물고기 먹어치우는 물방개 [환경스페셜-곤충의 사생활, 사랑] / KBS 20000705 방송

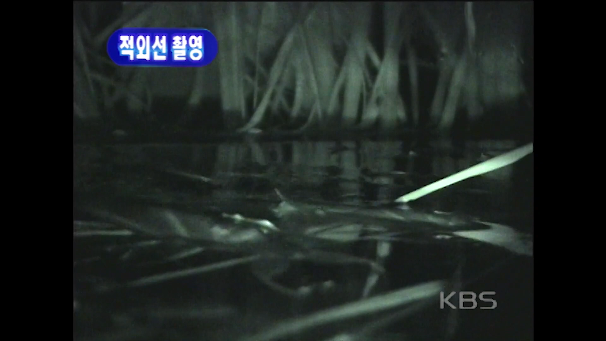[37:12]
잠시 후 조심스럽게 암컷이 모습을 드러냈다. 물장군의 암컷은 수컷보다 2cm 이상 크다.
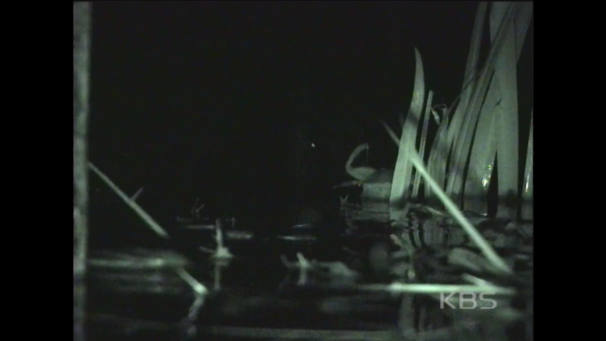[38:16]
짝짓기가 끝나면 암컷은 알 낳을 장소를 물색한다.
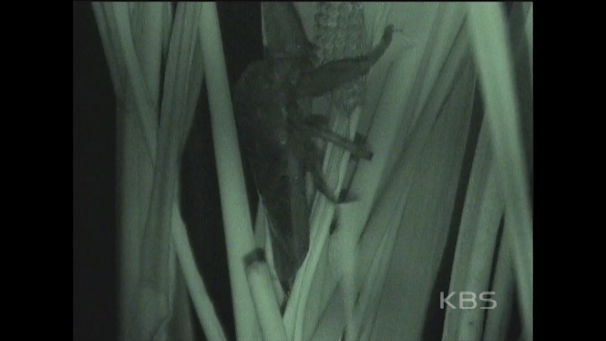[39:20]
물 밖으로 나와 알이 있는 곳으로 찾아가는 놈은 수컷이었다.
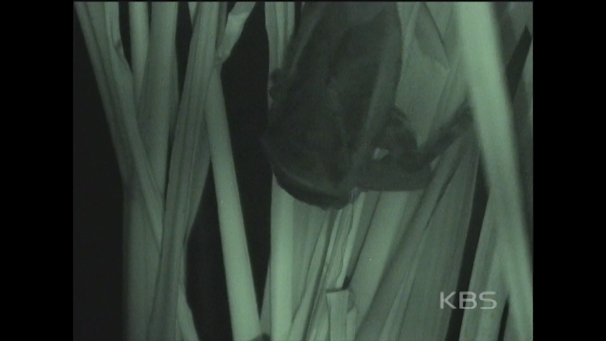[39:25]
수컷은 배에 물을 적셔와서 알에 수분을 공급하면서 알을 지켜낸다.
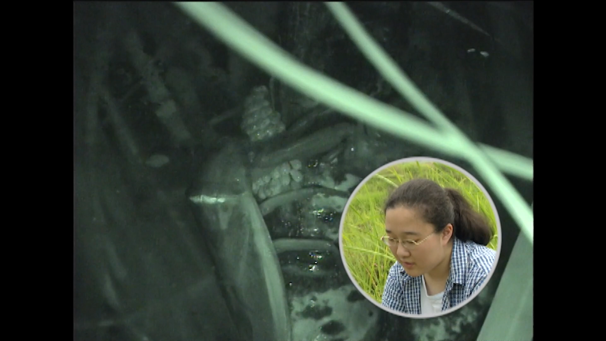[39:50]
알이 그 애벌레가 나올 시기가 되면은 점점 커지거든요. 그렇게 되면은 그 이 앞에 침을 이용해서 알과 알 사이에 공간을 만들어줘요. 그렇게 해서 공기가 통하게 해줘서 그 알이 썩지 않게 해주는 것 같아요.
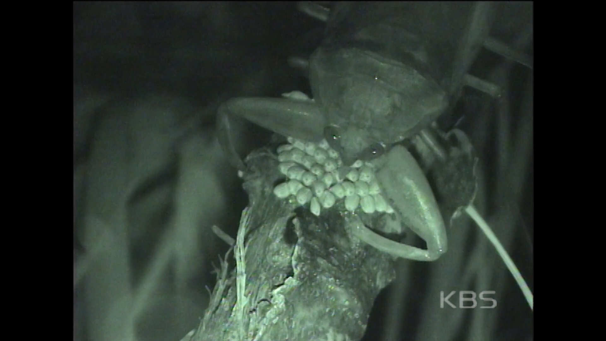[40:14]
물장군 순놈의 알 돌보기는 9일 정도 계속됐다.
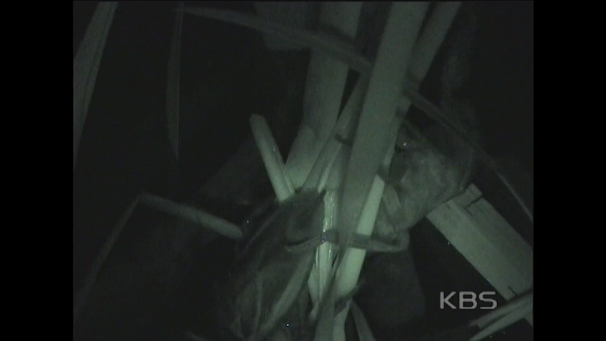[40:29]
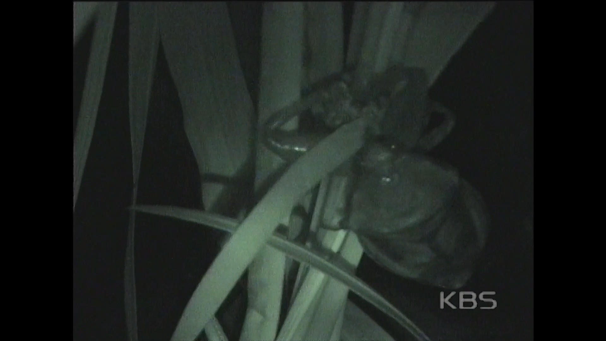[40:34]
때로는 암컷의 공격을 받기도 한다. 산란기 암컷은 성격이 예민하고 사랑하신다.
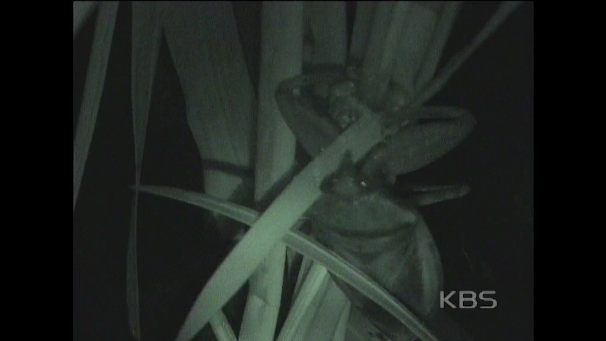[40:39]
좋은 자리에 알을 낳겠다는 생각에 암컷은 이전에 낳은 알을 뜯어내버리기도 한다.
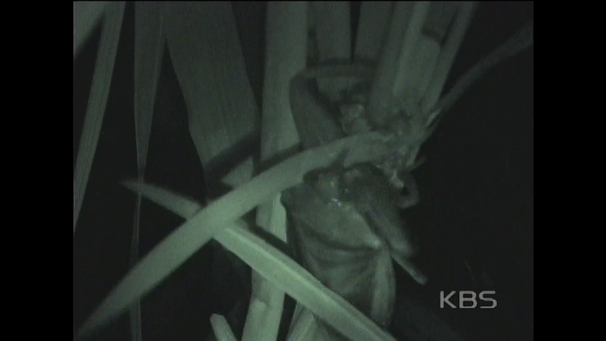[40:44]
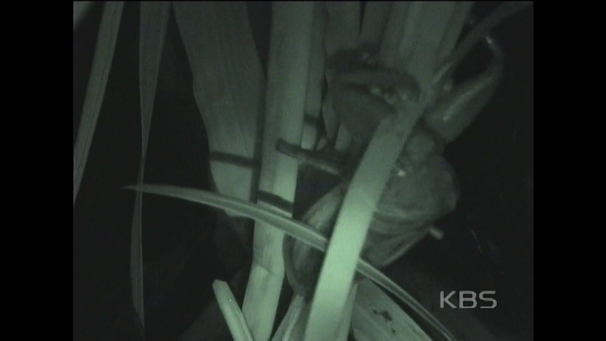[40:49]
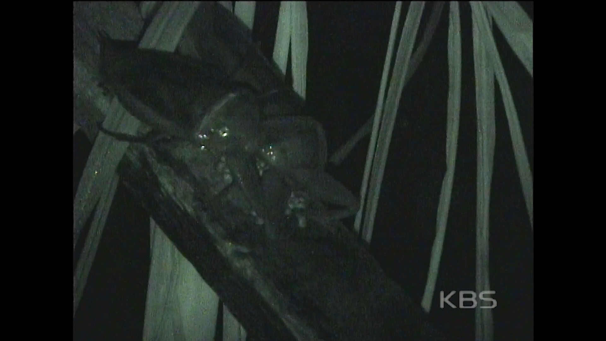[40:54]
암컷이 잠시 자리를 비운 사이 암컷이 알을 차지해버렸다. 암컷을 밀어내기 위해 수컷은 필사적이다.
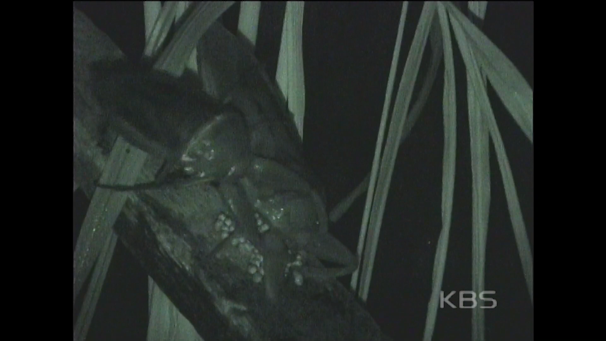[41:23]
그러나 힘으로는 수컷이 덩치 큰 암컷을 이기지 못하고 밀려나고 말았다.